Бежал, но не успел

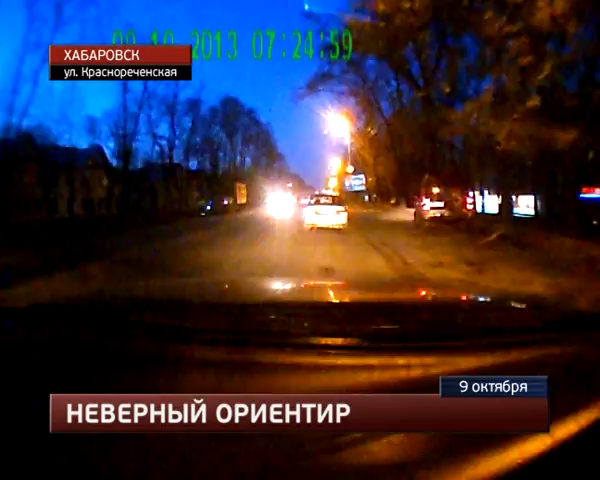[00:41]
Машина едет по улице Краснореченской в сторону южного микрорайона. На улице только начало светать. Водитель возвращался домой с ночной смены. Иномарка приближается к перекрестку по первой полосе. Автомобильному потоку горит зеленый свет, поэтому шофер беспрепятственно подъезжает к переходу. В кадре появляется будущий пострадавший, хоть ему все еще горит красный. Мужчина ускоряет шаг, рассчитывая проскочить перед машиной.